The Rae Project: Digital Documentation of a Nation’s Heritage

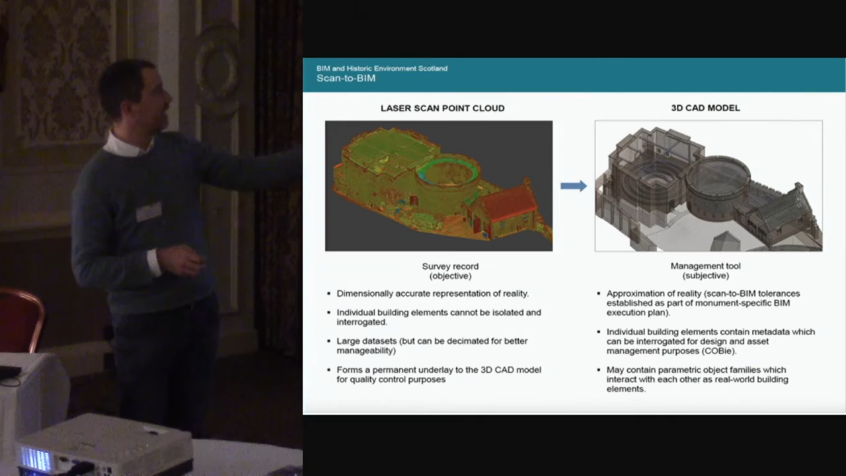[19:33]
The water tanks. Are in the castle. We have the raw data. From the castle. Which we've been scanning. For the last. Several years. Or not. And. Modelled up. In this case. In Revit. The idea being. The idea being that. At one stage. There was. There was. An idea that. This building would be used. To host a new exhibition.
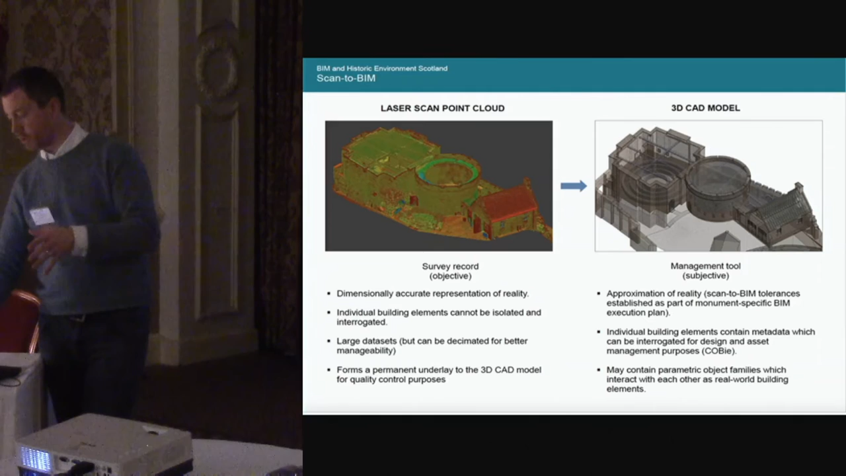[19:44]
Rather than. As it's old. Resources. As a natural water tank. And. Again. That information.